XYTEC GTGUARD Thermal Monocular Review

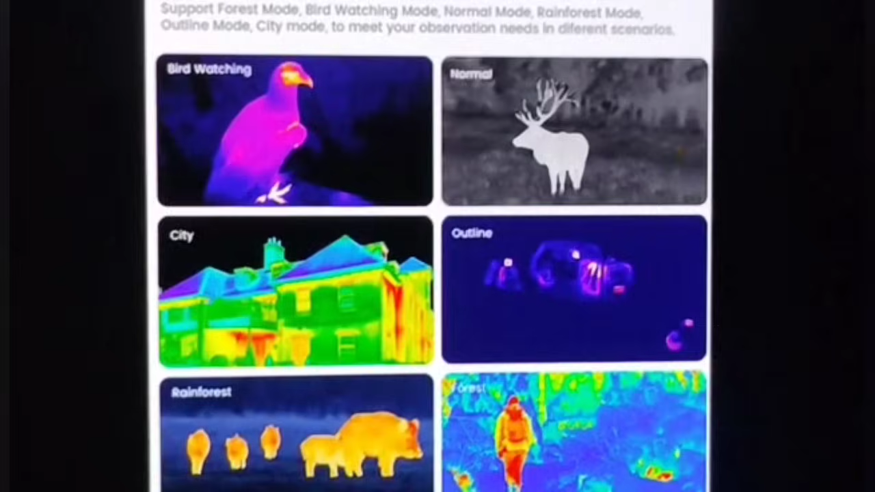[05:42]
You'll see there's bird watching, normal, city, offline, rainforest, and then just your infrared or heat signature. So, it has all these different features. That's one thing that's really cool about this.
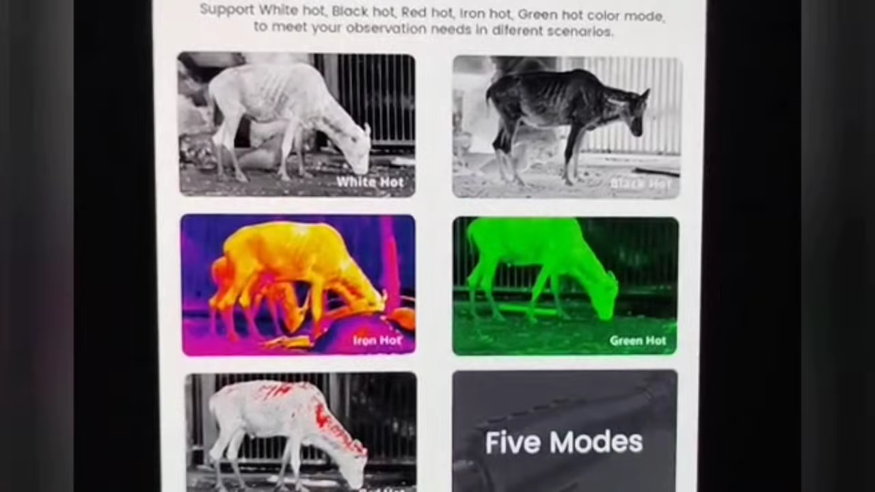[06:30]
There's white hot, black hot, iron hot, green hot, and then of course red hot.
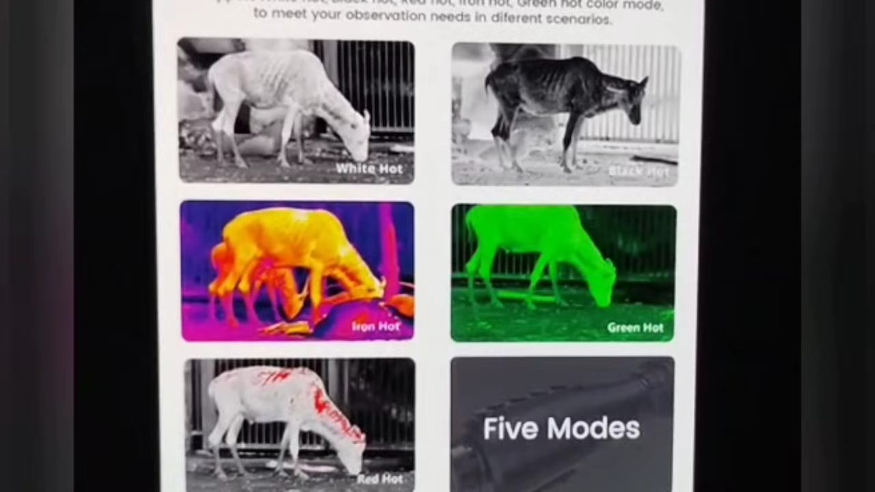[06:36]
And those are the five different modes you can go through to see it in. We'll set it up in like bird watching mode.
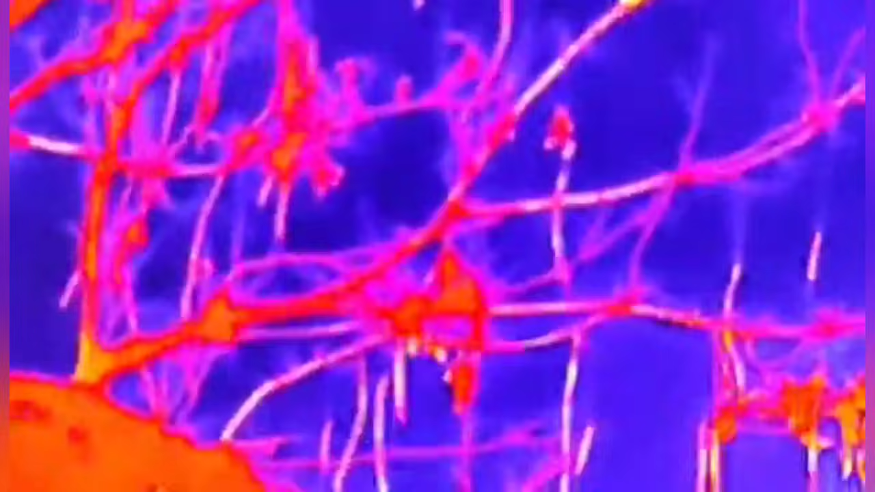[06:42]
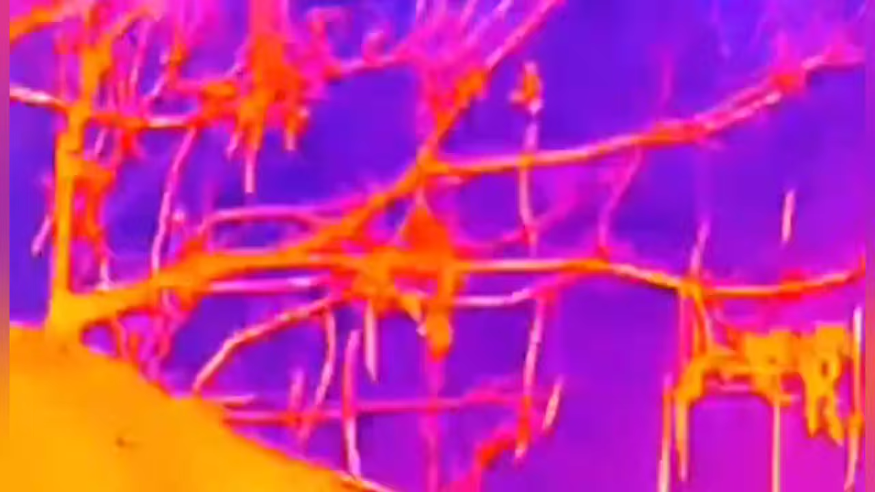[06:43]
You can go through all these different, uh, there's green hot, red hot, black hot, white hot.